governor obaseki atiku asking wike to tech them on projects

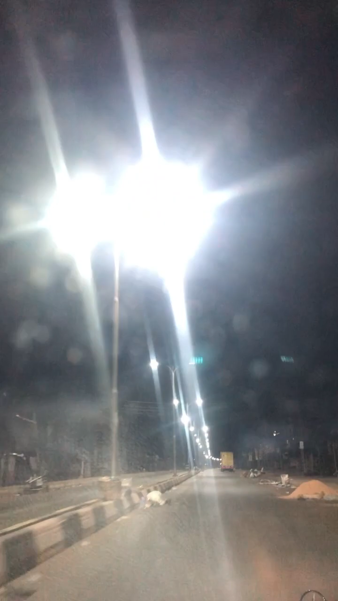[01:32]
This is Ubagwe. Yes, this is Ubagwe. I'm going straight now to New Bini. I'm going to New Bini. Everywhere is lighter, but there have to be maintenance structure. Because at the time, I wish I'm more like, do what I for. Everybody's now picture all to today. Now, nobody knows what that money. Millions of dollars wasted. This country, we need to avoid wastage. We need to avoid wastage. Please. We need to avoid. This is Holy Cross.
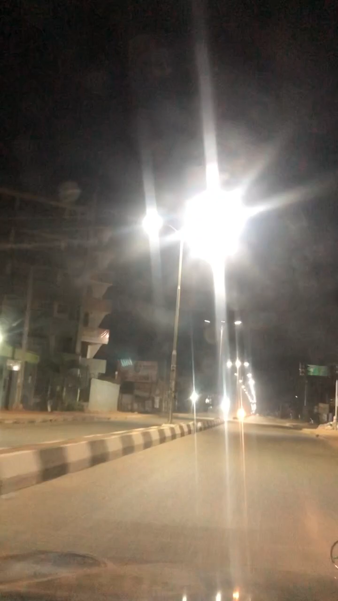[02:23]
Right from Ubagwe police. So, this is New Bini. This is, what is it called? This is just what. This is just what. This is just what. And this is very close to Downsea Junction now. We are close to Downsea. You can see. Please, let somebody to maintain all these things. Because one of you all say, okay.
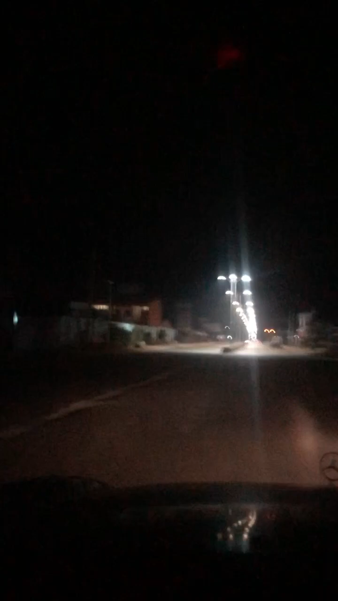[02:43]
You all be like that. Don't do sweet light. Because even some of the light, you check. Some of them never. Some of them know they light well. You understand? This is upper mission. I don't enter upper mission. This is Nusakari Primary School. You see Nusakari there. This is upper mission. Everywhere is light top.
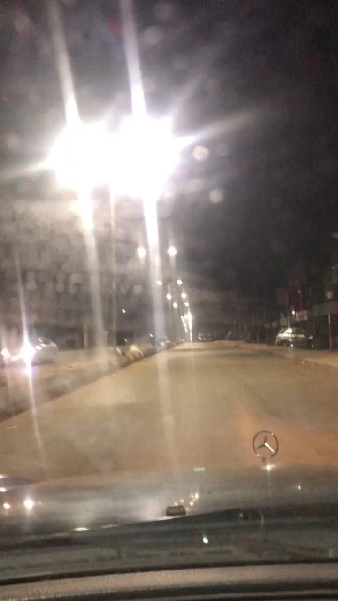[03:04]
Up to Elwa Road. Everywhere is light top. That straight road now from very close to Oba Palace to Elwa Road is fully light top.